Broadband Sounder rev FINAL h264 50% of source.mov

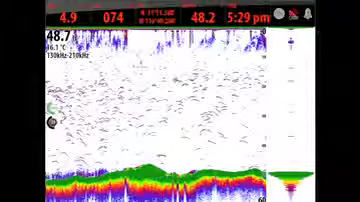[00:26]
Utilizing continuous wave Chirp technology, BSM2 delivers five times better target separation, superb clarity from surface to bottom, as well as extreme depth performance.
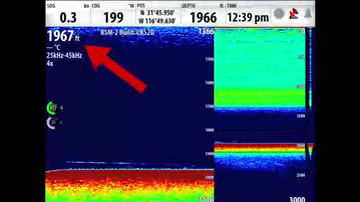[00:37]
In short, the BSM2 Broadband Sounder module is a leap forward
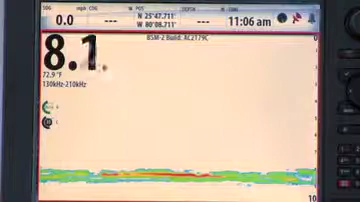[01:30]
On screen: water 72.9°F
Once you've connected the transducer ID wire, we'll go into the menus and verify the installation.
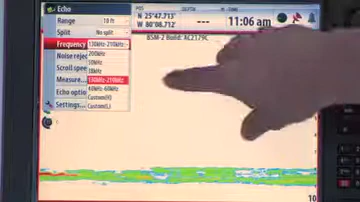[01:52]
and here you'll see the two chirp bands, plus the individual frequencies, and the ability to use a single frequency within the custom chirp bands. This replaces having to select a transducer from drop-down.
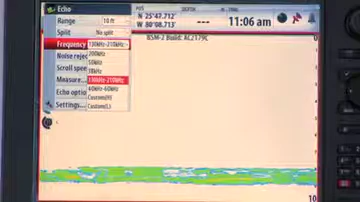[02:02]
The key is to select the correct continuous wave chirp frequency range for the area you're fishing.
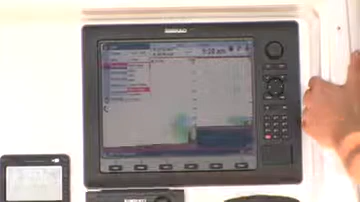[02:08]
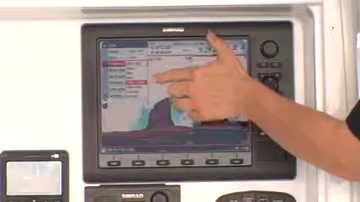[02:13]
From the moment you start any run in your boat, you should have your BSM-2 sounder set at the high band frequency.
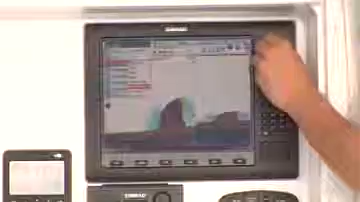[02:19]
The low frequency is selected when you notice a decrease in sonar performance at greater depths.
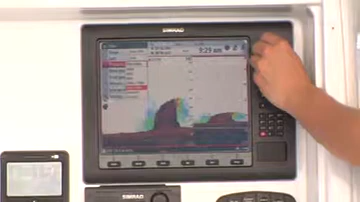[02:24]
By having two receivers in the BSM-2 module, we can run the high band and low band at the same time, so you can compare them in marginal areas.
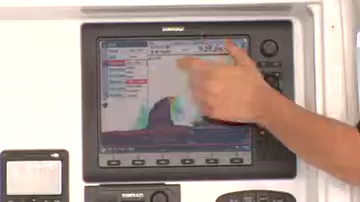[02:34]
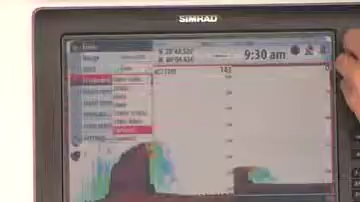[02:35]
For specific fishing situations, you can also select any single frequency the transducer is capable of producing.
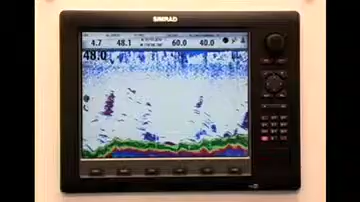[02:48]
The first feature to adjust is clarity, so you can minimize the amount of clutter on your display without losing key targets. The 0 setting allows for the maximum amount of clutter on the display, while the 20 clears the screen completely of clutter,
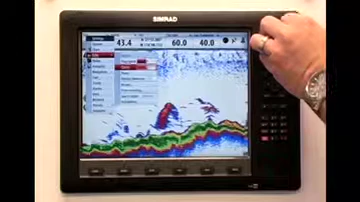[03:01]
showing only the largest suspended targets.
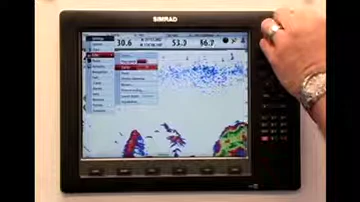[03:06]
A good starting point for clarity is 2, then gradually increase the setting to suit your viewing preference.
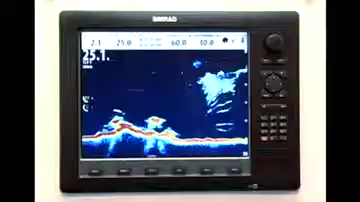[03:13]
The adjustable gain can be used to increase or decrease the amount of information seen across all depth ranges.
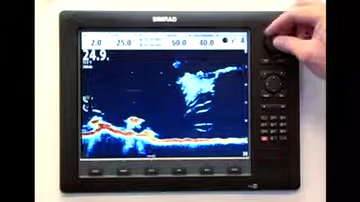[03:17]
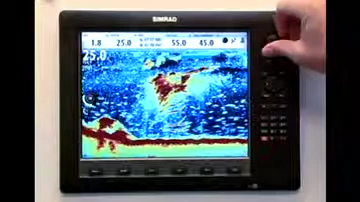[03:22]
To get the most out of your signal processing power, use the auto gain setting, then you can adjust or bias the gain up or down to suit your needs.
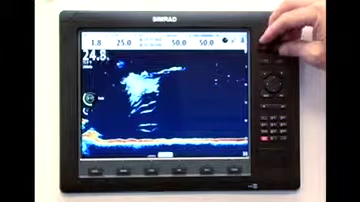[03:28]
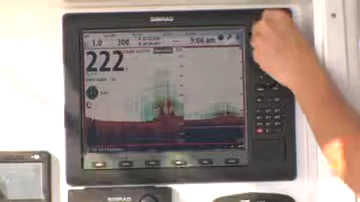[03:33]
One tip to keep in mind with BSM-2, when adjusting these settings, allow one or two minutes between major adjustments,
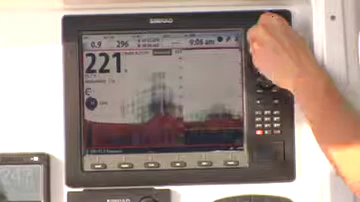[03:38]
and the deeper the water, the longer you should wait.
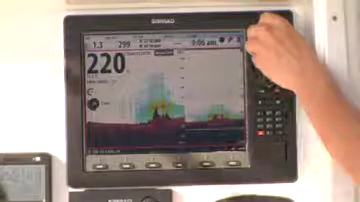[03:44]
This allows the display to normalize the settings through the chirp sounder, which takes longer than traditional sonar.
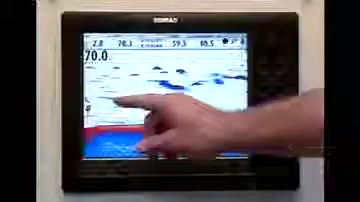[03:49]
The color gain lets you adjust the color scene for detecting bottom hardness and to identify the size of fish.
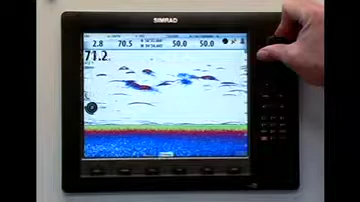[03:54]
By using multiple colors on fish arches,
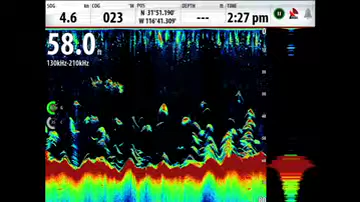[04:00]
as opposed to having them all the same color, you can identify the position of fish targets directly beneath your boat as well as their size.
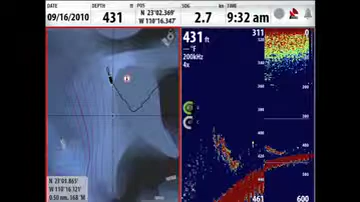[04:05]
On screen: depth 431 ft
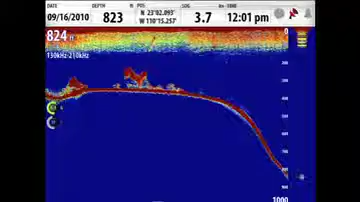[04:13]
Color options with the CEMRAT NSS, NSE, and NSO series can play a key role in getting the most from your BSM-2 broadband sounder.
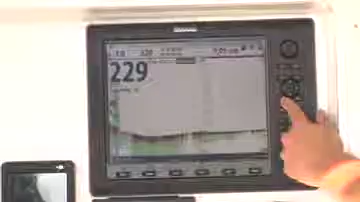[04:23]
Bottom color tracking allows you to easily identify structure that is not the same type of hardness as the surrounding areas.
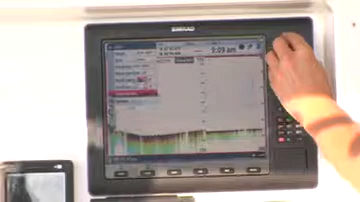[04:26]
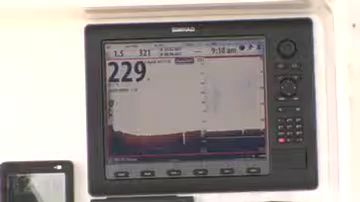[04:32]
Plus, you get the advantage of seeing fish that are on or near the bottom.
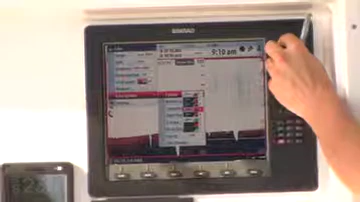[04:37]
Blue color background is great for easily identifying fish targets in open water against a dark background.
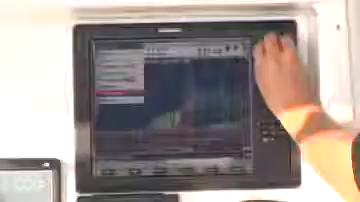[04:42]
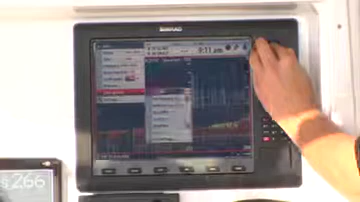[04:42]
White color background provides the best display visibility in direct sunlight conditions.
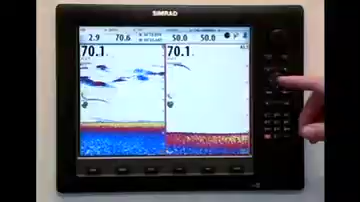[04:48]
You can also add the depth line setting, which can be a white or black line on the bottom
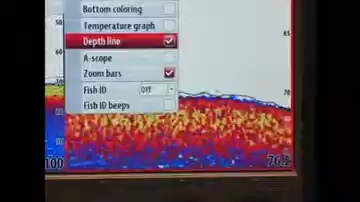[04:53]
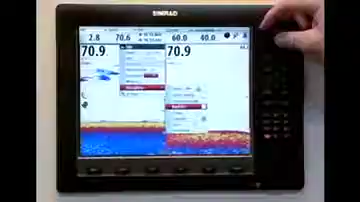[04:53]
to easily identify fish on or near the bottom.
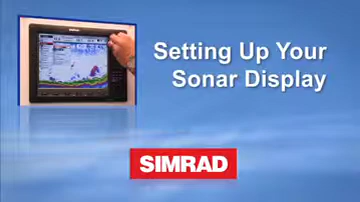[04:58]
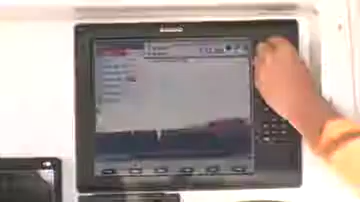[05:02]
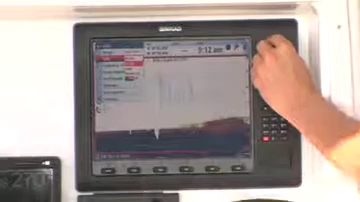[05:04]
Split screen zoom allows you to have a view of the entire water column, plus a magnified view of the area you're most interested in.
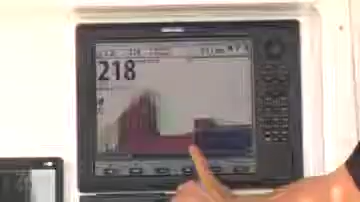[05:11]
You can magnify or zoom up to eight times the view of the entire water column. You also have the ability to scroll up and down the zoomed range throughout the water column.
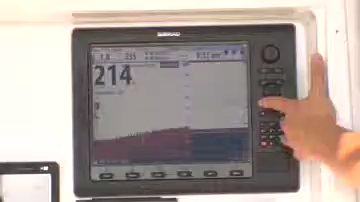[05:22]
And you have the advantage of zoom bottom lock,
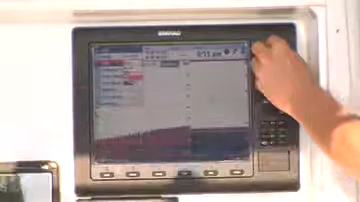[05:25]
which levels the bottom contour in rough seas, so you can focus on structure and fish that are on or near the bottom.
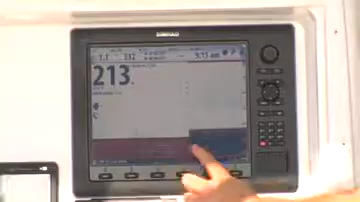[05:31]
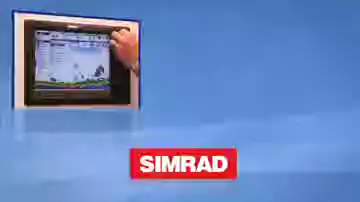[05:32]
Using custom upper and lower limits is an exclusive feature only found on the CEMRAT NSS series.
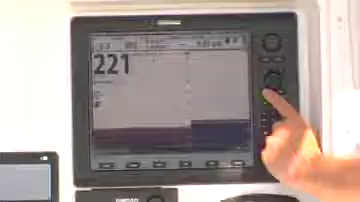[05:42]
Setting a custom upper and lower limit is ideal for trolling tactics when you
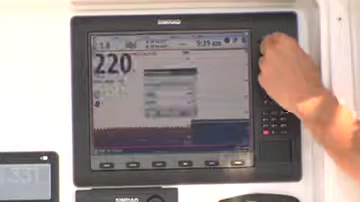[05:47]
want to selectively choose and monitor an area or range within the water column.